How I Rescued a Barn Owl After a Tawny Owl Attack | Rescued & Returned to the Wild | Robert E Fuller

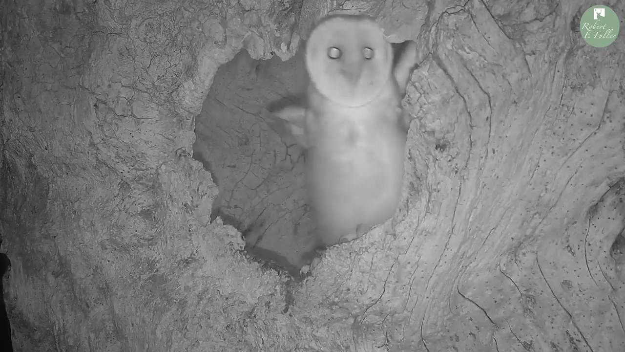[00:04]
The tawny owl's been doing some really dramatic flybys, trying to pull those chicks out of the nest and even attack the male barn owl.
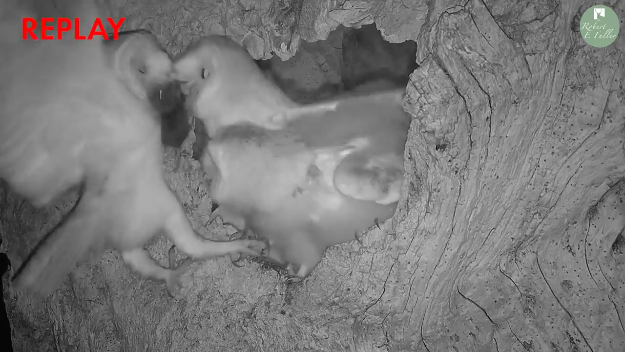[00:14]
So the barn owl chicks had quite a relaxed day yesterday. Since we rung the barn owl chicks, they've been developing really well.
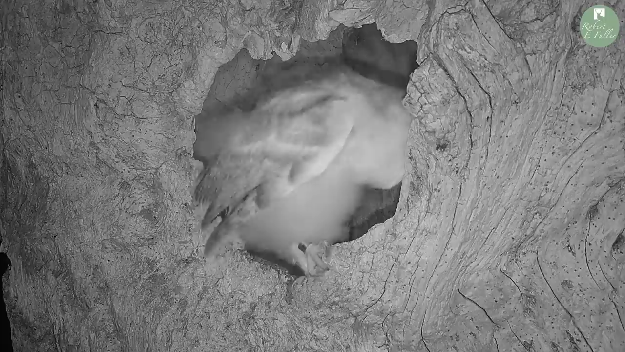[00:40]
So she literally just disappeared off camera. So I rushed down here to see what was happening.
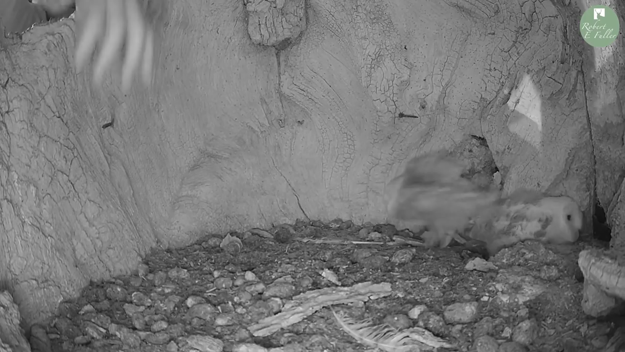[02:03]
Back at base, it was great watching the chicks settle back down, and they actually went to greet each other.